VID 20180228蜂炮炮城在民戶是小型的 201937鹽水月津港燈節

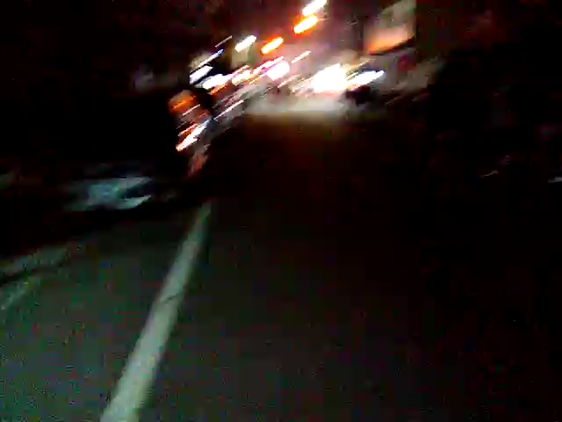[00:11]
哦，桥南老街了，刚刚还有更热闹的，已经清水公园那边哦，那金港灯节的艺术，夜景啊，灯光很美。